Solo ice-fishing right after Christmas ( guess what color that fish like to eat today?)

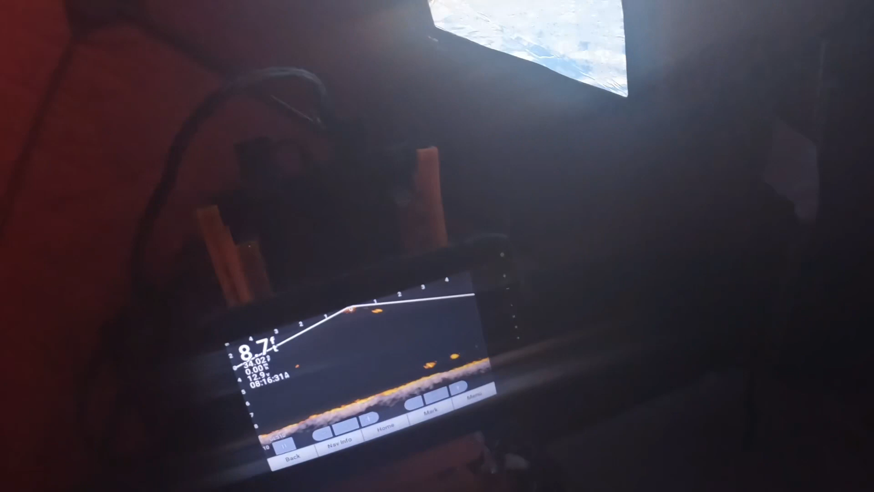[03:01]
So it's tracing my minnows right now. So let me see. Where I'm sitting right now is just super shallow.
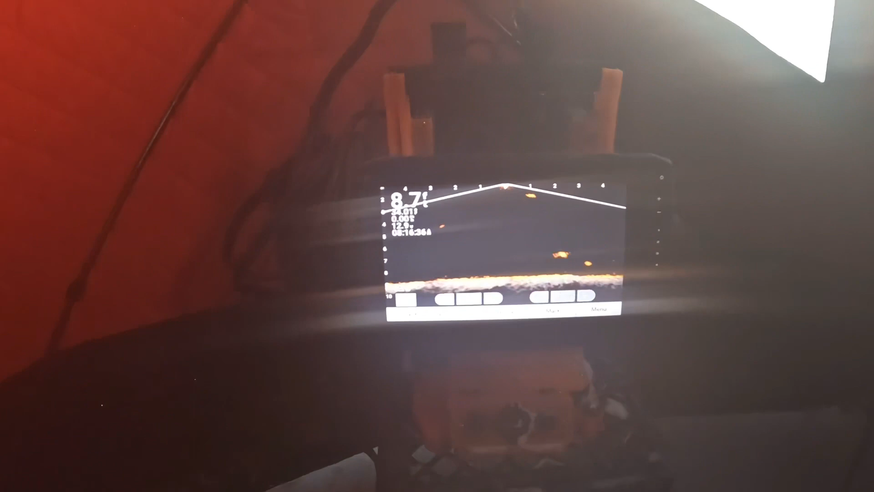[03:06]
As you guys can see, I'm at 8 feet right now. And there's a fish right now.
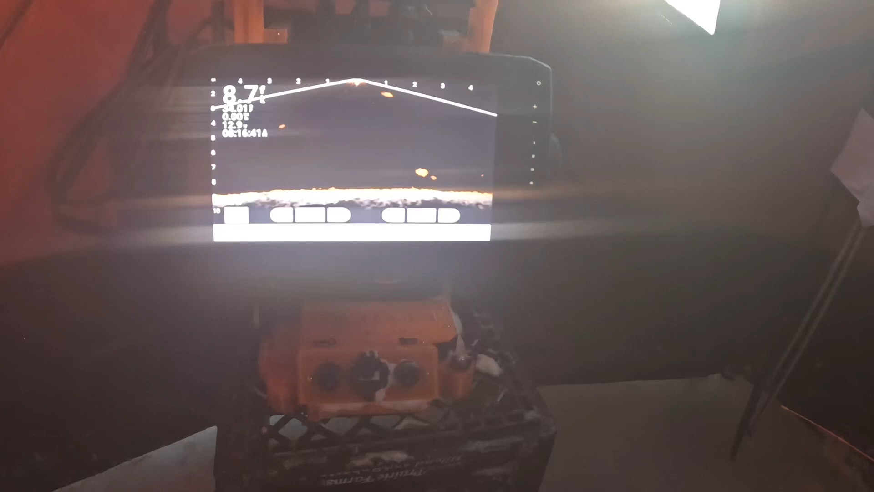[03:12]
Let's see if he's gonna bite it. I'm nearly just sit down.
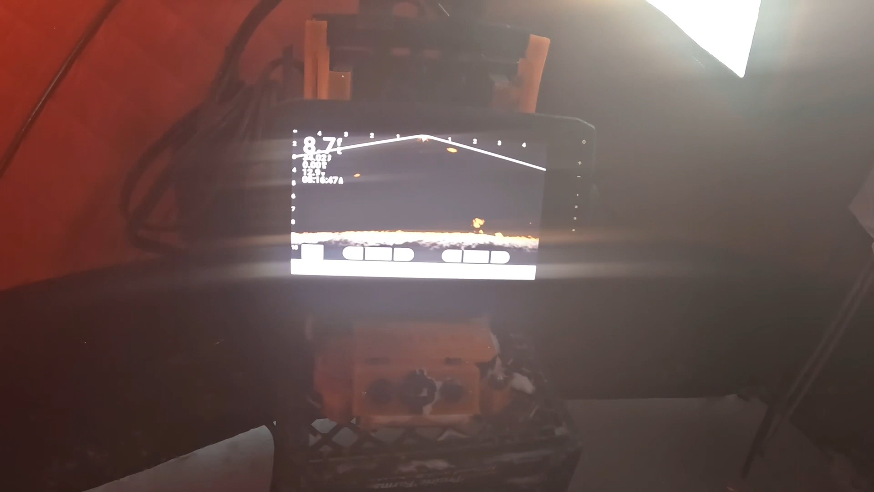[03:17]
So let's see if he doesn't. These are all the panfish. So let me.
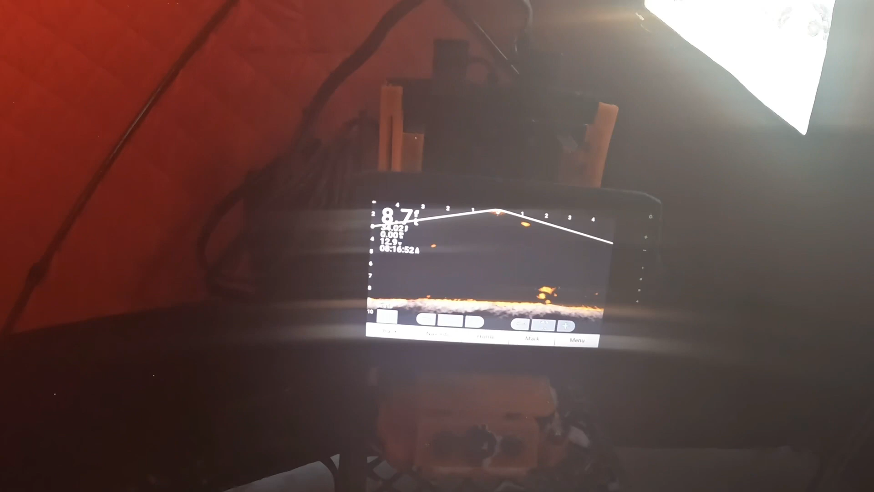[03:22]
Oh, these are perch.
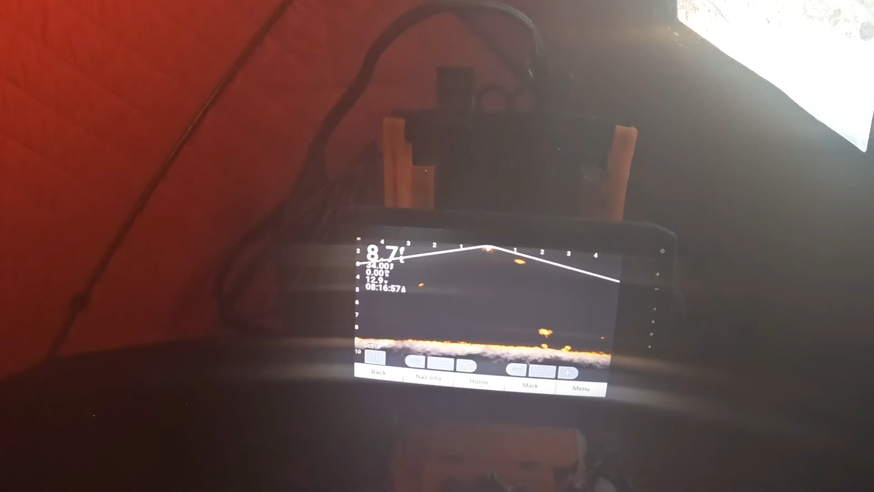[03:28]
So let me show you guys what I'm working on right now. Okay. So these are all the fish. There's one.
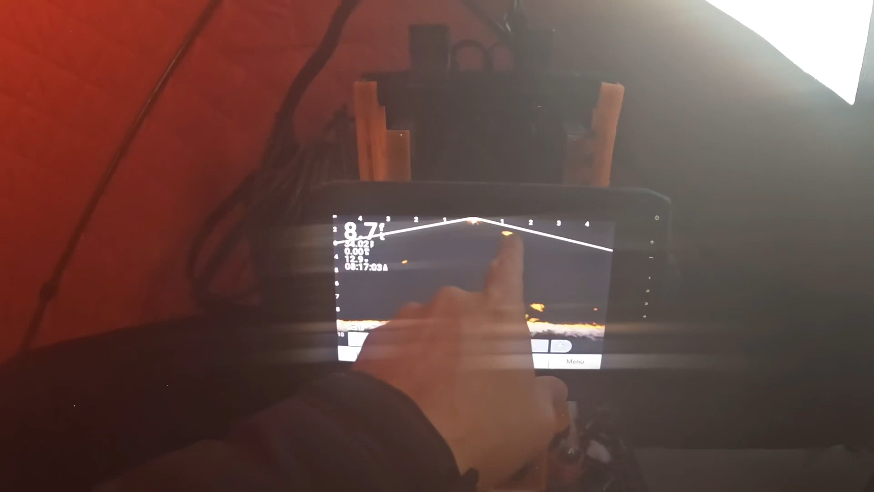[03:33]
There's a crabby. However, did you guys see here?
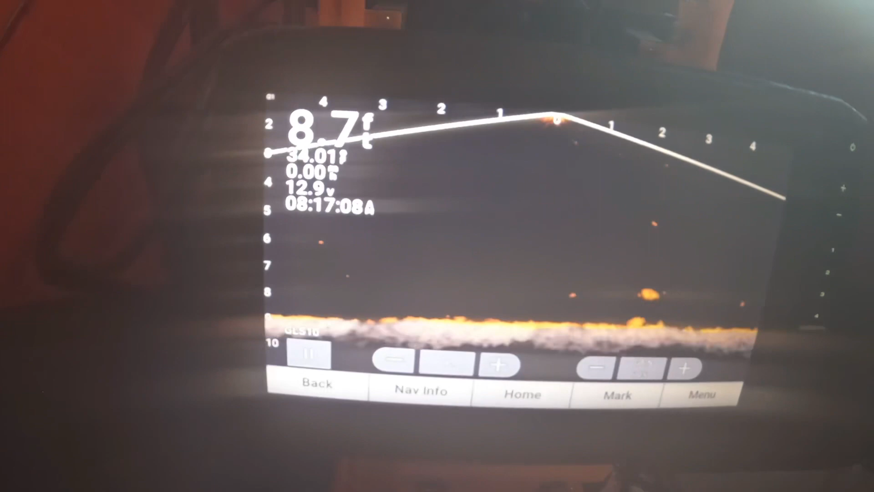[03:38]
If I move like this, where I'm sits, there's a little fallen trees behind it.
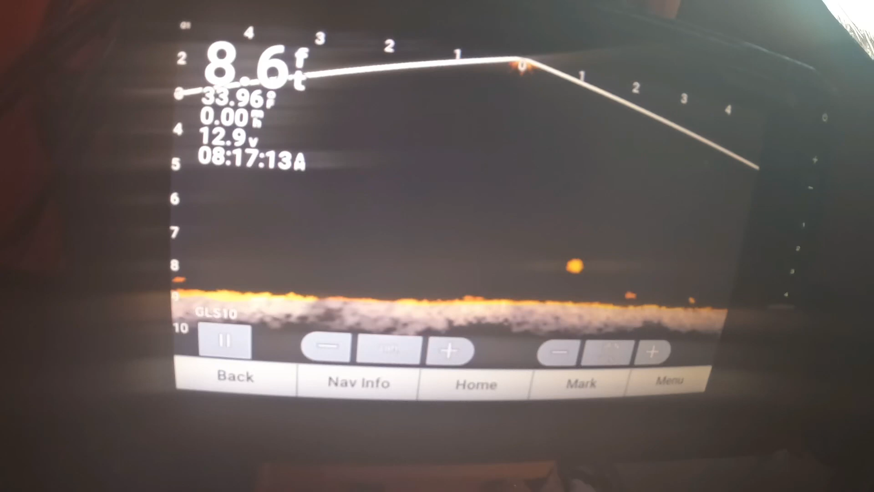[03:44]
On screen: depth 8.6 ft
I want to show you guys. Right here.
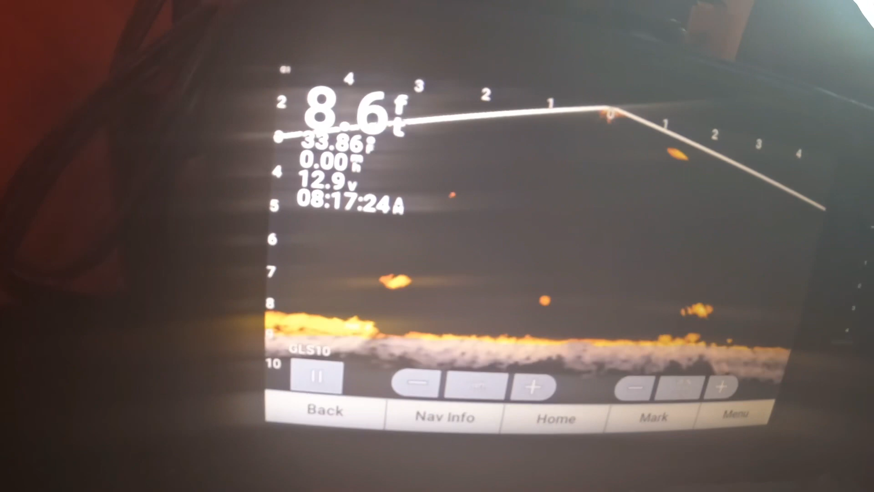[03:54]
On screen: depth 8.6 ft
On my left hand corner here, these are fallen trees down there.
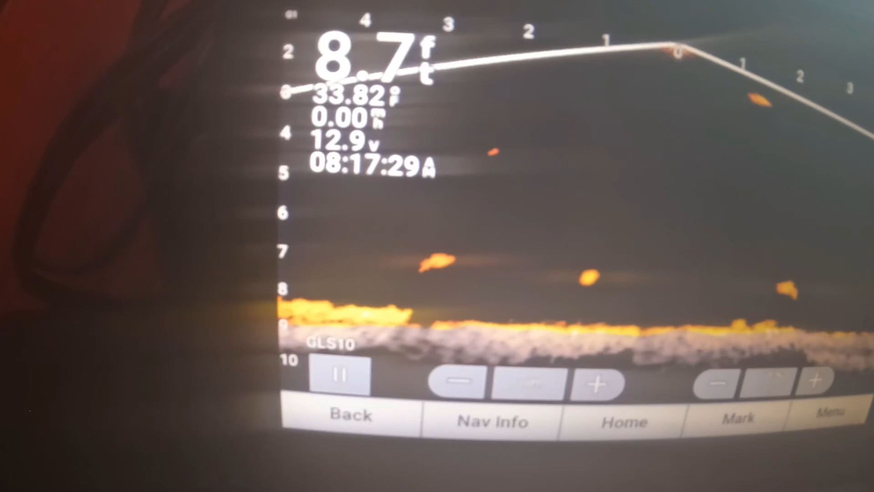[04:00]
On screen: depth 8.7 ft
So these are all crabbies around me right now.
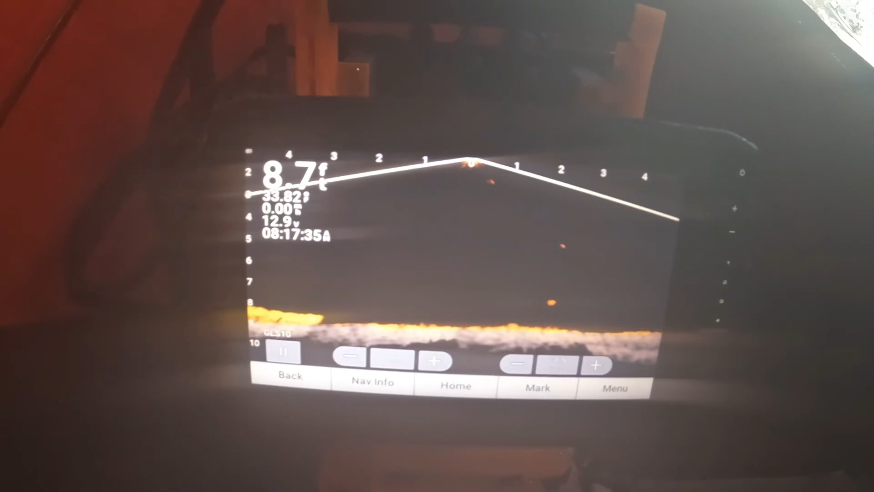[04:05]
So that's what I try to work on today.